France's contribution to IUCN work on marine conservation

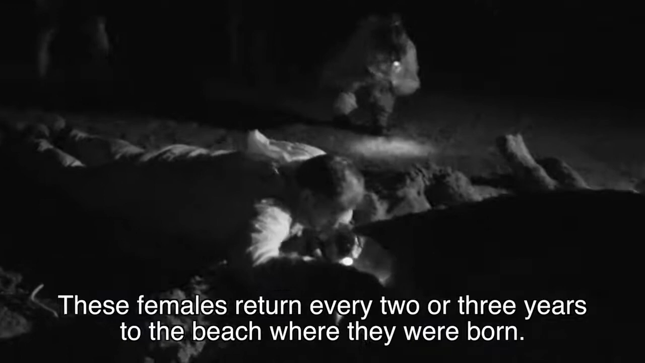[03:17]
Rebouche. 35-00, fin de la ponte.
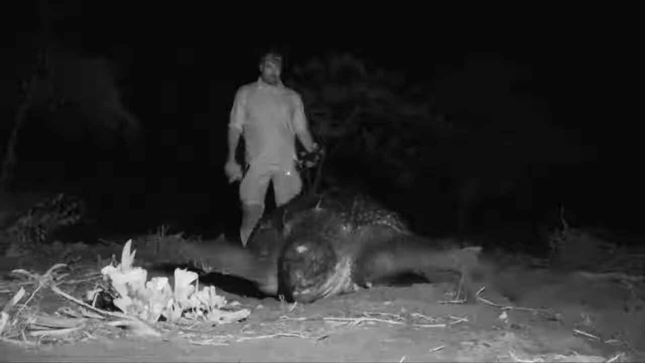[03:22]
Après avoir pondu plusieurs fois une centaine d'œufs, les femelles quittent la Guyane pour une longue migration vers le nord.
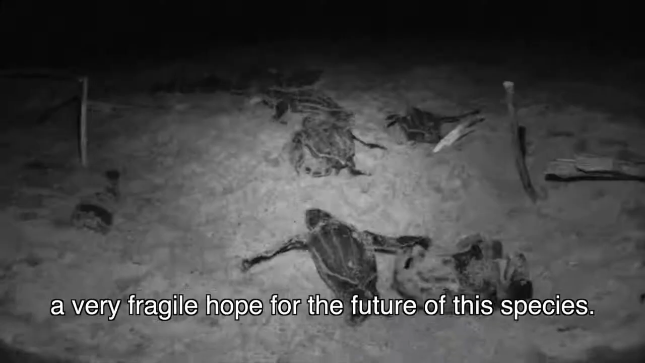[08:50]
Un bien fragile espoir pour l'avenir de cette espèce.